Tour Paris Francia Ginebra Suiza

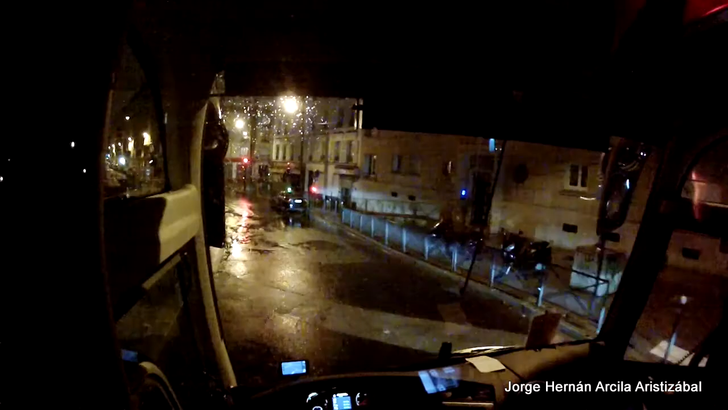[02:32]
7 de la mañana, partimos desde el Distrito 17, bordeando el centro de París, donde un tráfico muy congestionado nos espera.
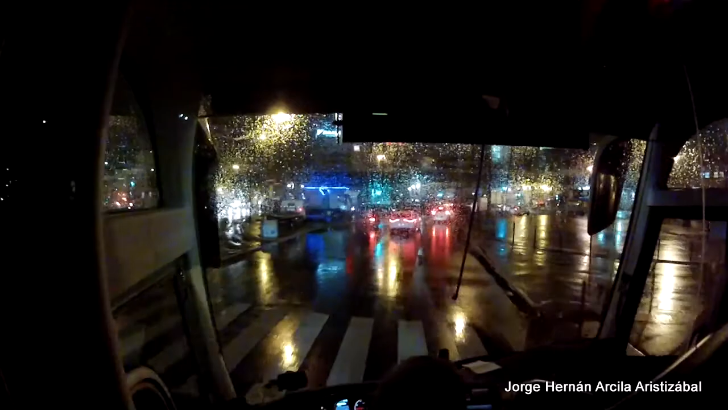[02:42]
El Boulevard Periférico de París es una circunvalación que da la vuelta en torno a la capital francesa. El Boulevard Periférico sigue una gran parte de los límites administrativos de la comuna de París.